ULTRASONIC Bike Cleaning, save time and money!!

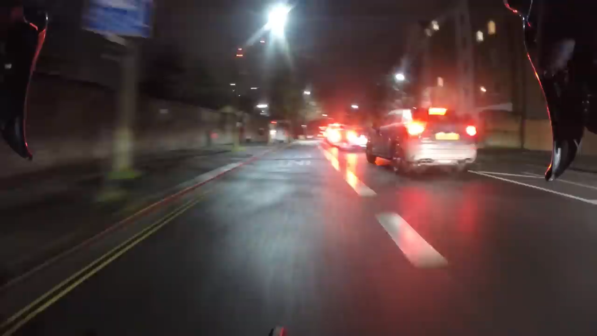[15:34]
video on it oh and this is footage from my commute the other day watch out for a person on the left